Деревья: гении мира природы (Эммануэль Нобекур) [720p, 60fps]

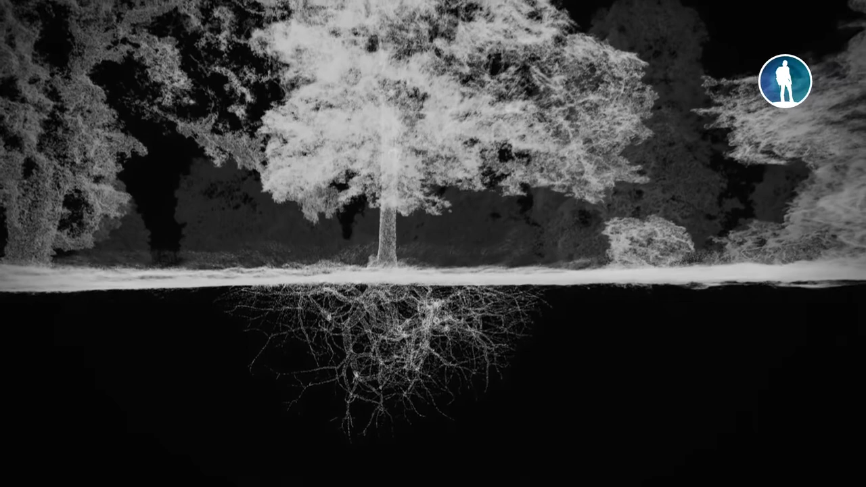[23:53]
их корневая система столь же велика сколь и наземная часть словно еще одно дерево растущее под землей